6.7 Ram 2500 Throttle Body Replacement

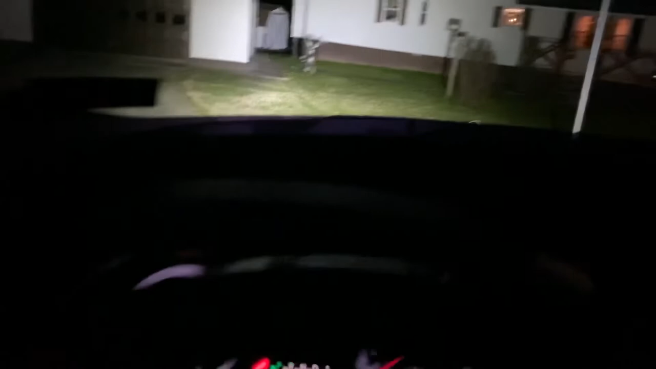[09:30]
But literally I drive with one hand a lot, and the switch is right here's my hand, you can see it. It's right under the steering wheel on the left hand side. But like, my headlights suck. And they need adjusted because one of the brackets is a broke on them.
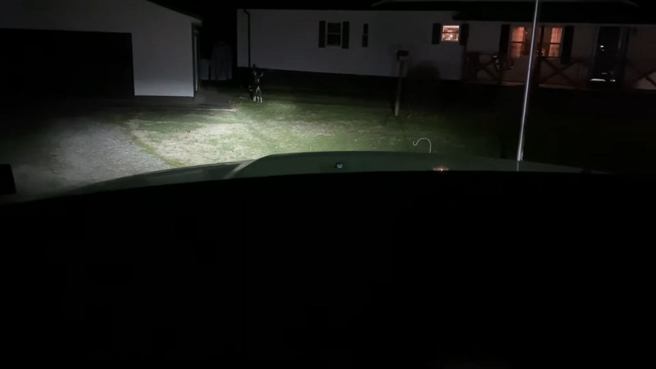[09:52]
But yes, it is very, very bright. So these are good fog lights. They're rough country. And yes, so if you guys didn't see that, you can go check out my previous video before this. But I hope you guys enjoyed this video, and I hope it was helpful for you.